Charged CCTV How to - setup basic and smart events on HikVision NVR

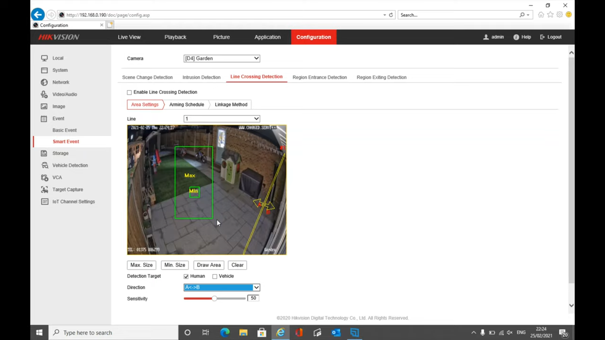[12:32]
are you're going to get a false alert because it looks like something is crossing the line same thing here you can see there's a small haze coming up it looks like it could be a fly or something coming past it might even just be a cobweb or something floating in the air but when that crosses a line it could cause you a false alert so just think about where you'd have your alerts coming from if you're looking at a protective point of view as a very good example down this side where this patio heater is you can't you can't come through there or if you was coming through there there's no way of getting into this garden realistically without jumping multiple fences and